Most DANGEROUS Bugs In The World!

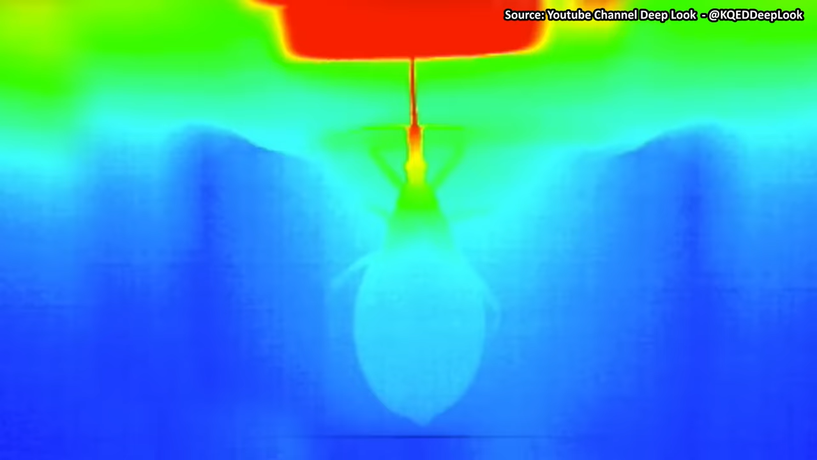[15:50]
This, in turn, enables the assassin bug to suck up the liquid using its long, straw-like nose.